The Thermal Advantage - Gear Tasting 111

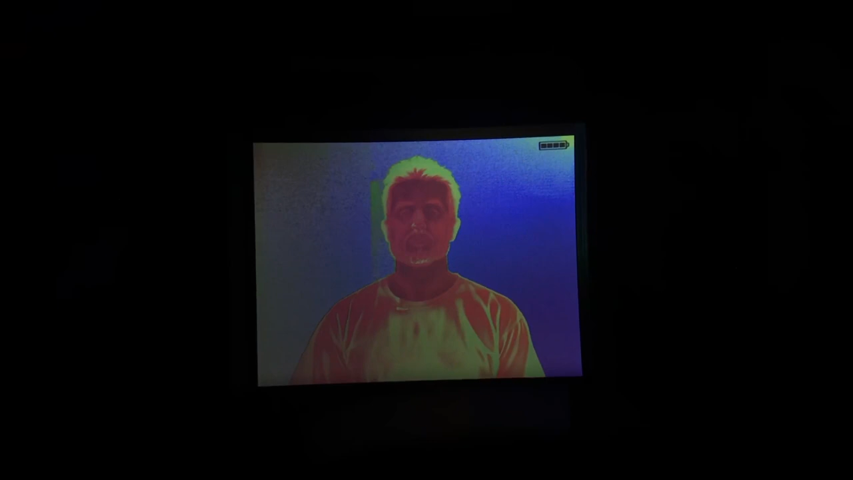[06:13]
Um, it's got a calibration setting, so you can calibrate it first. But the polarity is what they call those cycles.
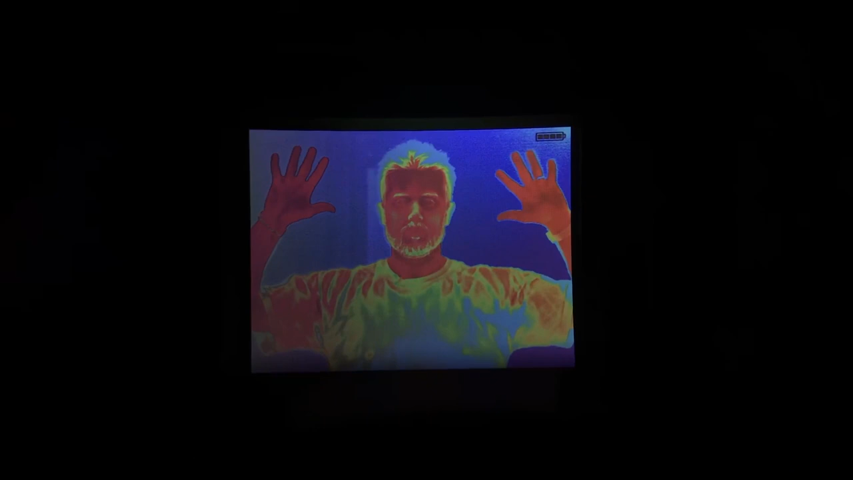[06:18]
So, the black hot, white hot, etc. Those are called polarity settings. And then there's menus and navigation and things like that.